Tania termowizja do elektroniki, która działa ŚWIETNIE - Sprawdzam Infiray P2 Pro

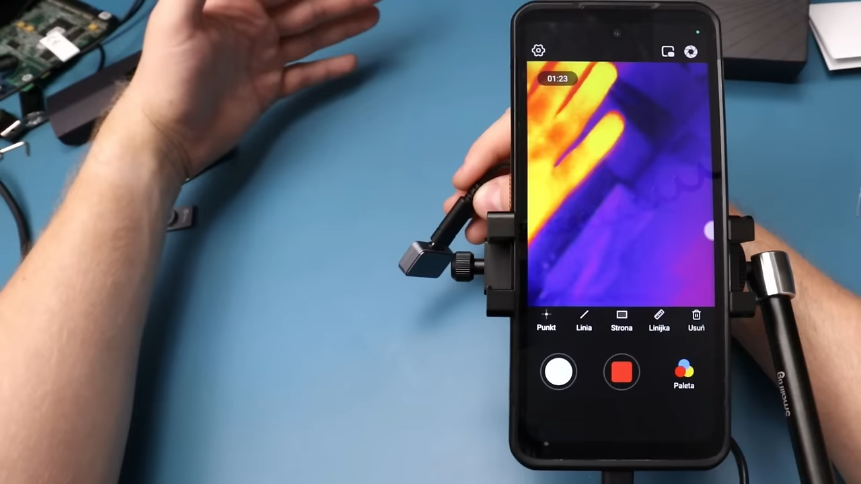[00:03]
Czy taka mała kamera termowizyjna do telefonu za niewiele ponad 800 zł nada się do diagnostyki i elektroniki? W tym filmie się przekonamy. Zapraszam na test Infiray P2 Pro.
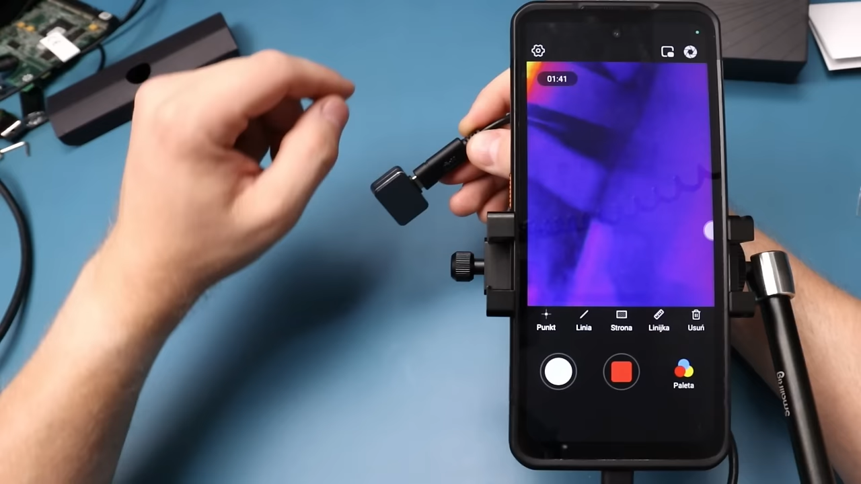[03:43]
Obecna w każdej tego typu kamerze, która posiada mikrobolometr chłodzony pasywnie. Jest to autokalibracja. Kamerka posiada w środku specjalną przysłonę, która co jakiś czas zamyka się w celu kalibracji urządzenia, ponieważ podczas pracy nagrzewa się układ ASIC oraz sam mikrobolometr, z racji tego, że absorbuje on część ciepła emitowanego przez różne obiekty, które badamy. Oczywiście jest możliwość wyłączenia tej migawki, co Wam zaraz pokażę. Natomiast jeżeli chcemy mieć dokładne pomiary, to warto przed samym pomiarem włączyć chociaż raz tą autokalibrację. Może zacznijmy sobie tutaj od samej góry. Mamy tutaj menu ustawień.
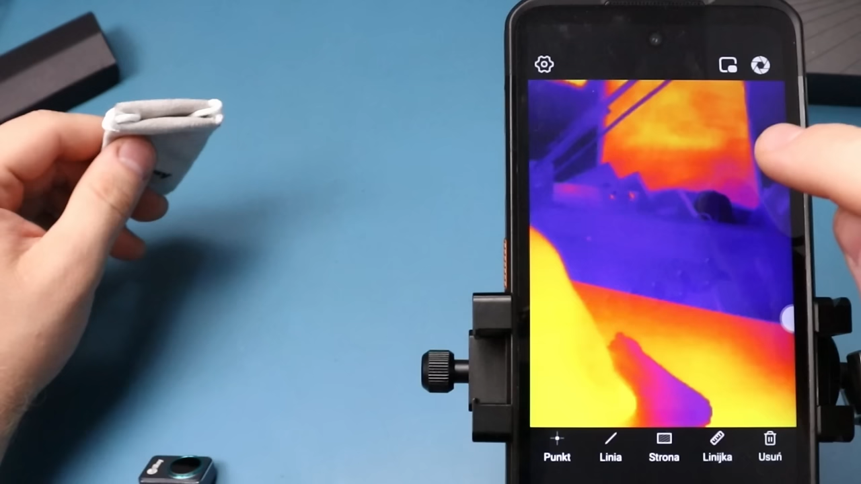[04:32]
Ten przełącznik nagrywania obrazu to jest to. Pozwala on umieścić tutaj obraz z kamery z tyłu telefonu lub z przodu.
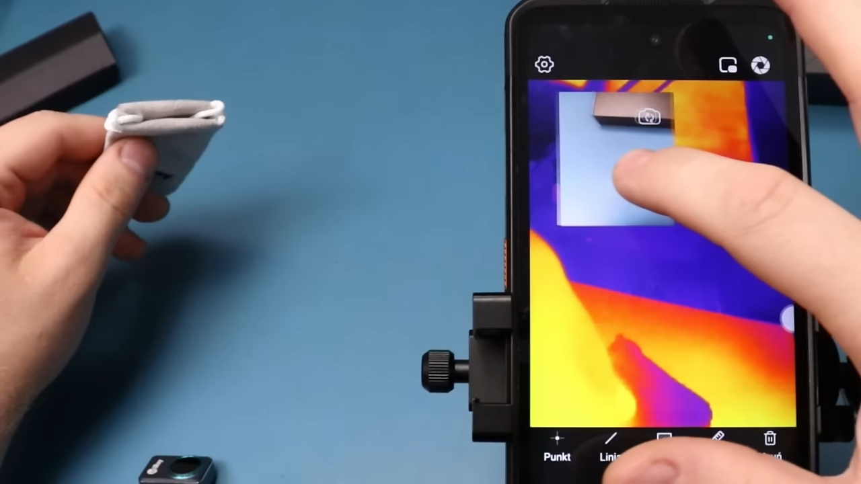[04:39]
No i dzięki temu mamy tam jakiś podgląd powiedzmy na to co nagrywamy w termowizji. Ale czy jest to w praktyce przydatne? Raczej do jakiejś takiej prezentacji myślę. Tutaj jest ten przycisk migawki. Możemy sobie ją wyzwolić. Pomyśl nieskalibrowaną.
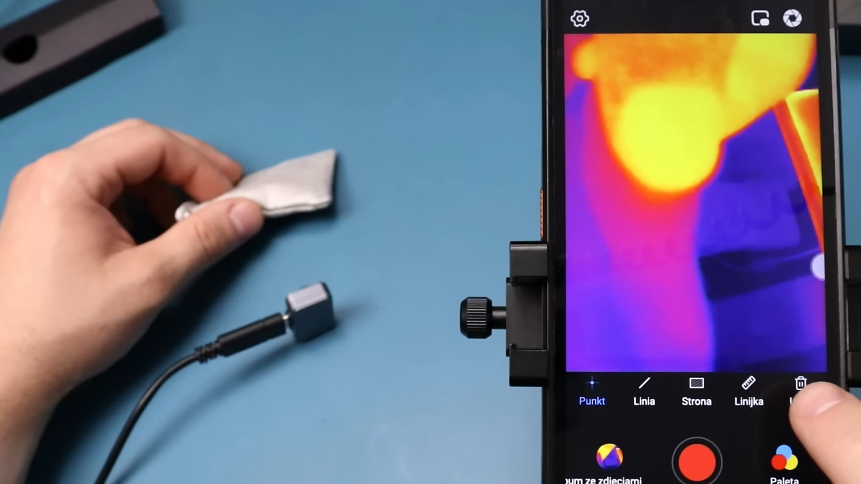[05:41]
Mamy pomiary temperatury punktowe. Możemy wybrać maksymalnie trzy punkty. Klikając jeszcze raz kasujemy punkt i temperatura przy każdym punkcie pokazuje się tutaj w rogu. Następnie mamy pomiar liniowy, czyli aplikacja rejestruje pomiary w danej linii. Najniższy, najwyższy oraz średni w danej linii. Możemy sobie trzy takie linie narysować. Tu mamy funkcję strona.
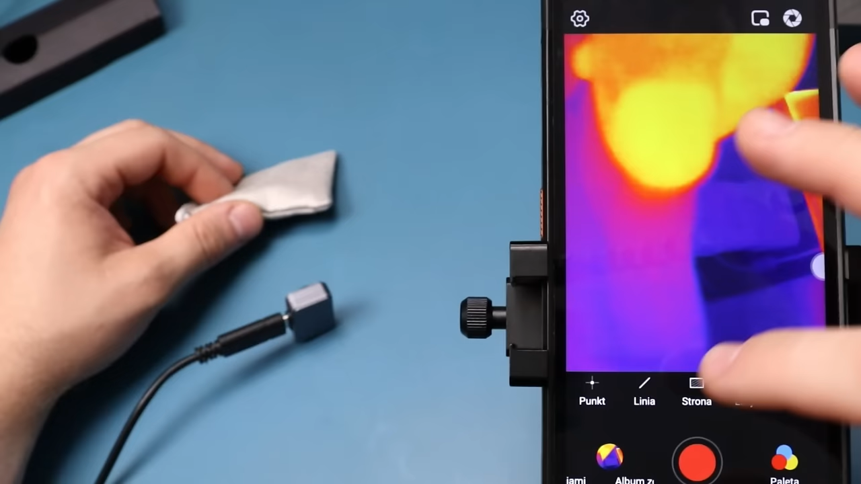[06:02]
To jest pomiar obszarowy i również możemy sobie wybrać trzy obszary temperatury i w każdym z tych obszarów będzie mierzona średnia, maksymalna i minimalna temperatura. Następnie mamy linijkę, czyli tą skalę, tutaj teoretycznie możemy sobie wybrać zakres temperatury, ale zobaczcie, że znowu to nie działa. Wybieram sobie na przykład 100 stopni, temperatura wysoka i 30 stopni, temperatura niska. Daję OK. I zmieniło się tylko tyle, że niższa temperatura faktycznie nie jest chyba rejestrowana, ale nie zmienił się w ogóle kontrast i generalnie nic to chyba nie dało.
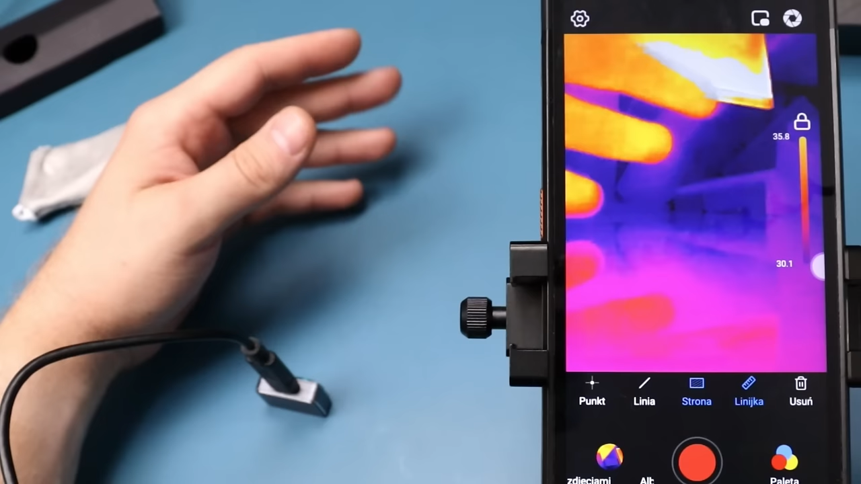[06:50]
Ja bym chciał na przykład taki kontrast, żeby sobie wyizolować całkowicie dany obiekt, a reszta, żeby się nie pokazywała. I okazuje się, że da się to tutaj zrobić. Usunę to wszystko, wyłączę tę linijkę. Zobaczcie, tutaj w rogu jest takie małe kółeczko, którego wcześniej nie widziałem i tutaj mamy kolejne opcje, które możemy sobie ustawić.
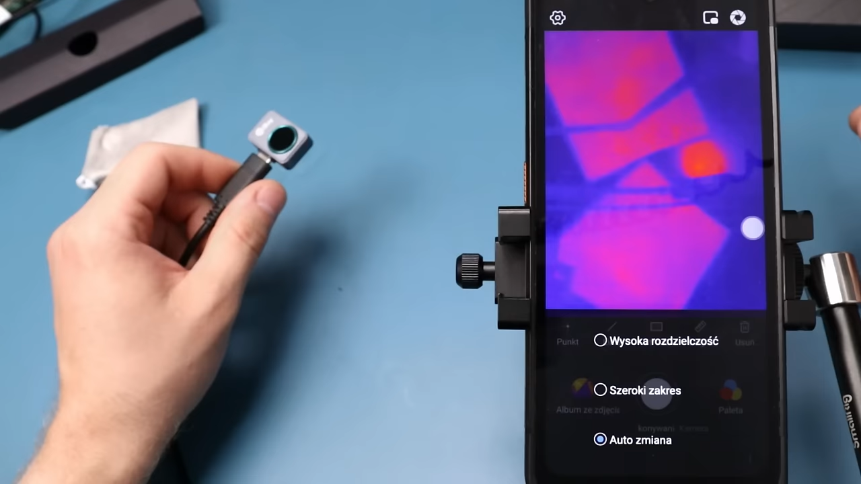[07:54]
Jeśli kamerka wykryje coś bardzo gorącego, to wtedy powinna zmienić ten zakres. W tym momencie zmieniła zakres na niższy.
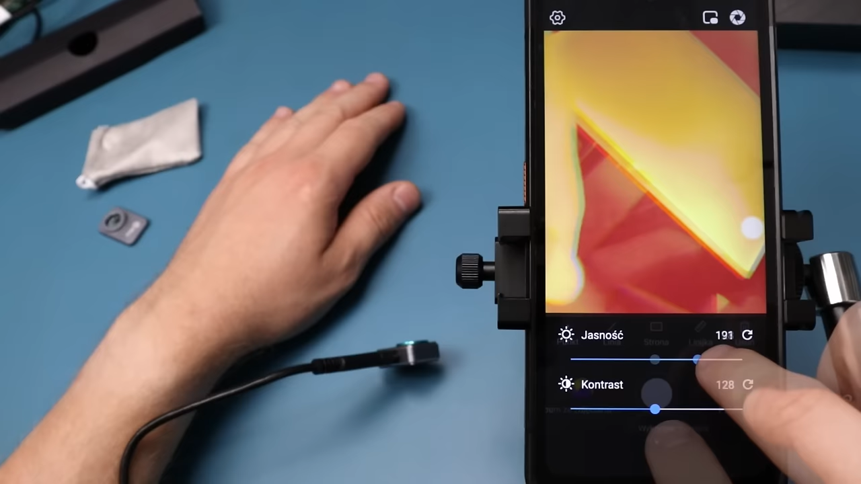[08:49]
I to jest właśnie ta opcja, której mi brakowało w poprzednich kamerkach i aplikacji. Spójrzcie jak to działa.
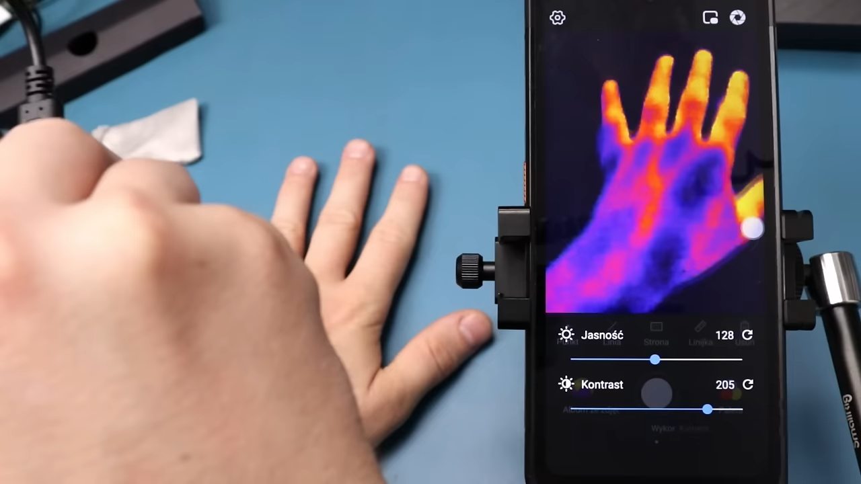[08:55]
Daję sobie kontrast i teraz pokazuje mi się tylko to, co mnie interesuje, czyli w tym przypadku moja ręka, a stołu praktycznie w ogóle nie widać.
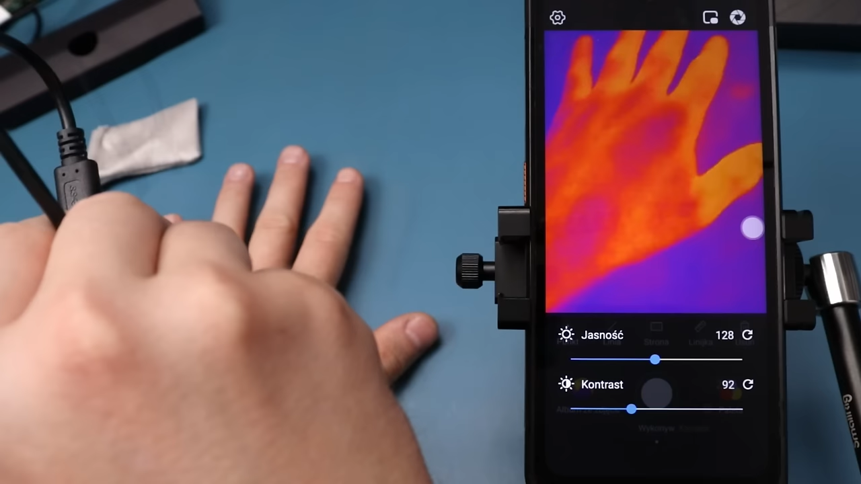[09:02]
Zmniejszając kontrast pokazuje się już wszystko. Przy maksymalnym kontraście tak to wygląda.
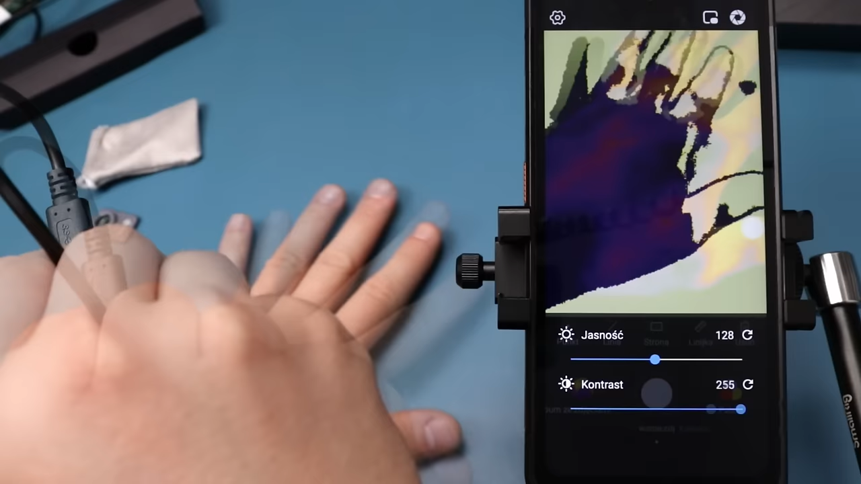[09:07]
I sprawdzimy sobie, jak to się sprawuje podczas pomiaru elementów na płytkach PCB, bo to zdecydowanie powinno nam ułatwić pomiary.
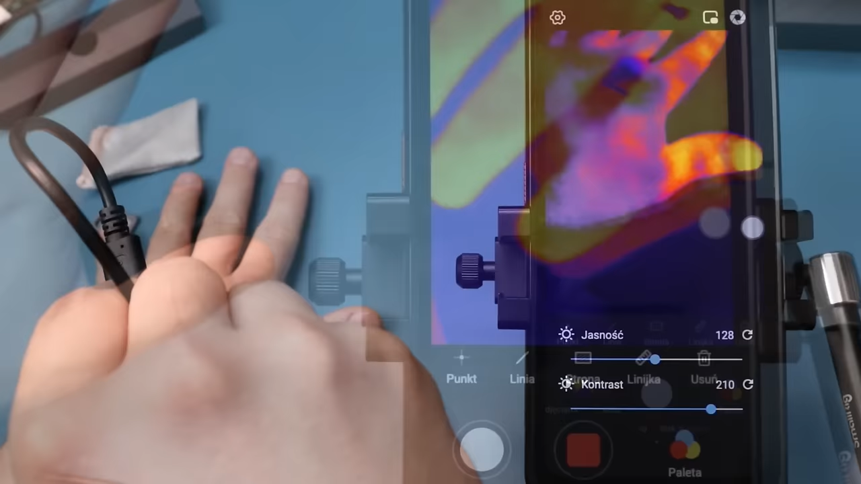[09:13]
Tutaj możemy sobie zmieniać palety kolorów.
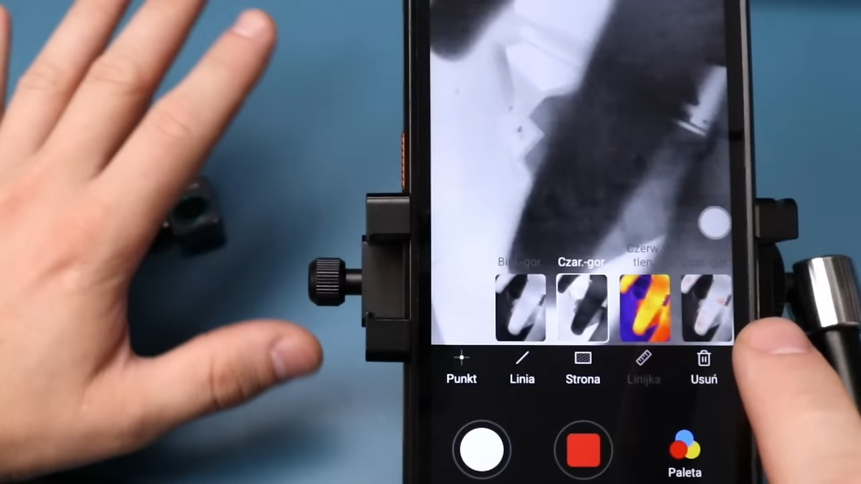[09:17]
Biały gorący, czarny gorący, czerwony tlen, to jest ta domyślna paleta.
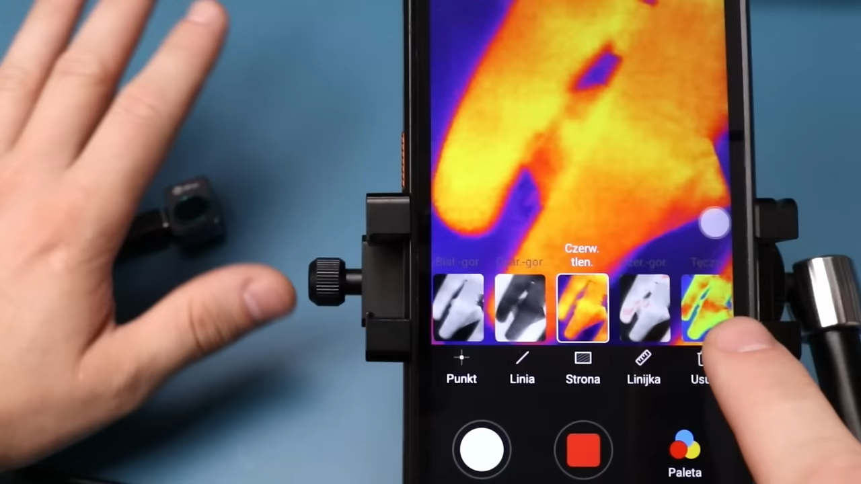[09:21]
Czerwony gorący, tęcza, dżungla, zorza polarna, miasto, migotanie, złoto, lawa, i medyczna.
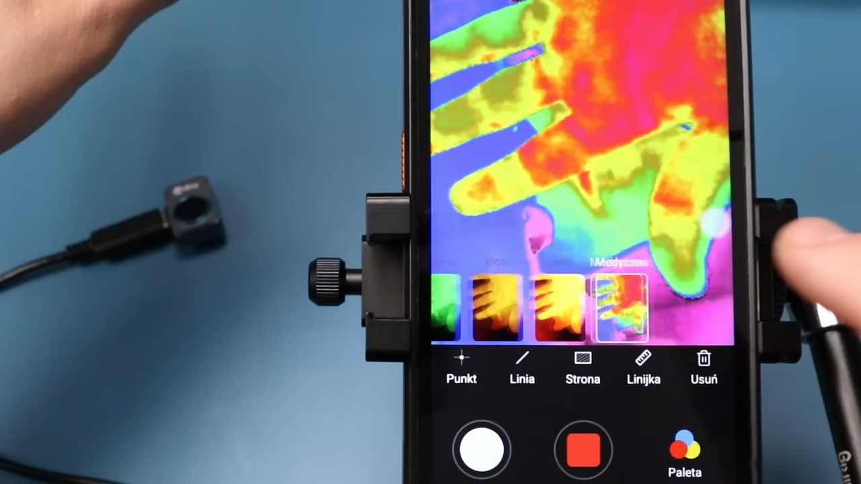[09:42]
Niektóre z nich na pewno mogą się przydać.
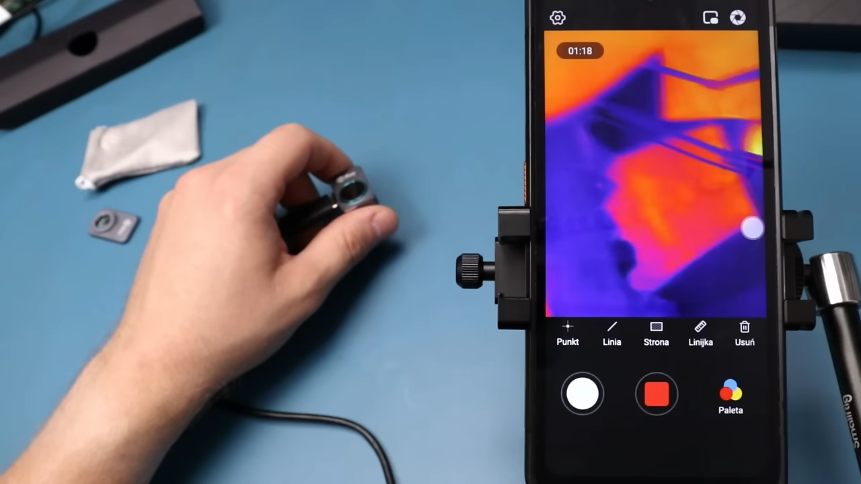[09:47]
Oczywiście kamerka ma możliwość rejestracji filmów i robienia zdjęć.